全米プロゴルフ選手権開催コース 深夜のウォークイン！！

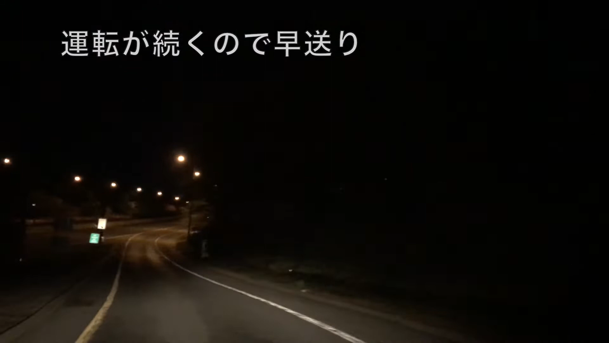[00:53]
これから高速に乗りますはい135のエフジット8位でベスページパクテルが出てきたのでここで降りまーすえー真っ暗すぎてまあ多分これずーっと画面を得るんじゃないかなと思いますピンと合わせようじゃないんですなもう本当に真っ暗ななんも見えないはい
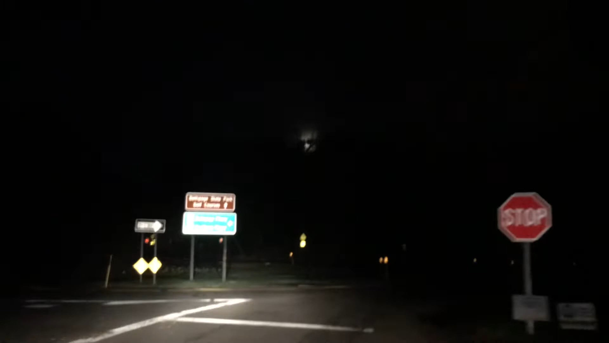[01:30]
はいここ降りたら左に行きますここじゃないほいえーっとピンとか合ってないから見えないと思うけどこの右にあるのがベスページの入り口のサインですえーもう間もなくベスページの入り口です
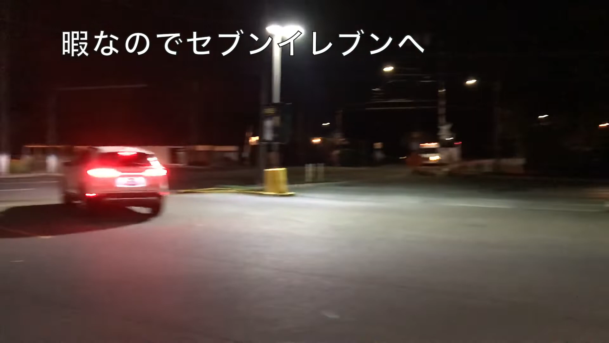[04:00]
えーセブンイレブンに来ましたーえーとベステージから車でー
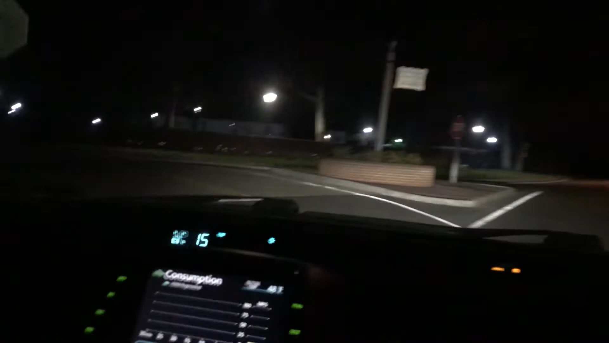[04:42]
はいーコンビニに行ってえー戻ってきましたで先ほど出て行くときに気づいたんだ
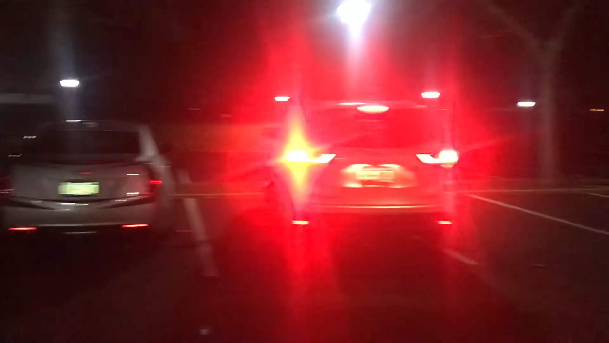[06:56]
あそこの駐車場に向かって駐車場じゃねーや クラブハウスに向かって行くですなー